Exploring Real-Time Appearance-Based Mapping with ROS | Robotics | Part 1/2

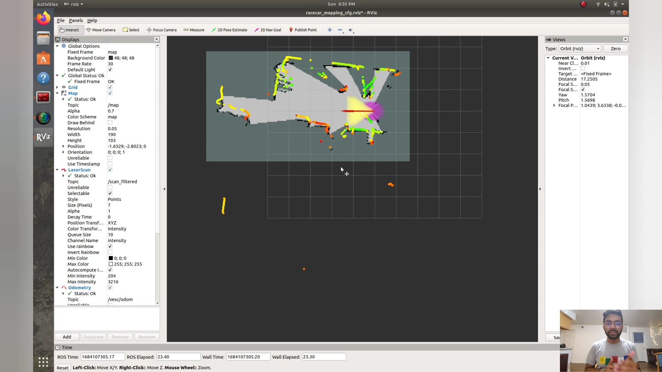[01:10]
It's like having my own command center at my fingertips. With our ways we can observe the collaboration between the camera and lidar sensor in creating a map of the world.